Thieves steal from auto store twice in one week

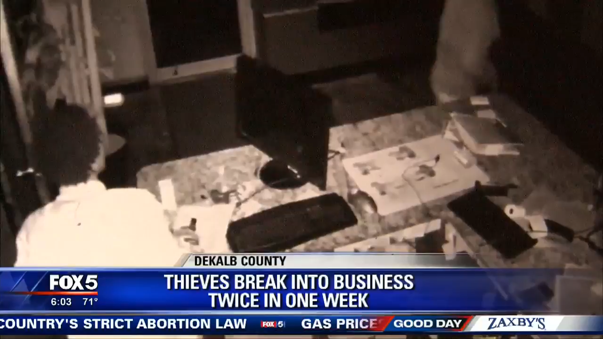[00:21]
Caught on camera, a break-in that Mike Wynn says left him without the computers he needs to run his business. Wynn owns Advanced Auto Tech on Flat Shoals Parkway and tells Fox 5 a trio of crooks hit his shop Friday night.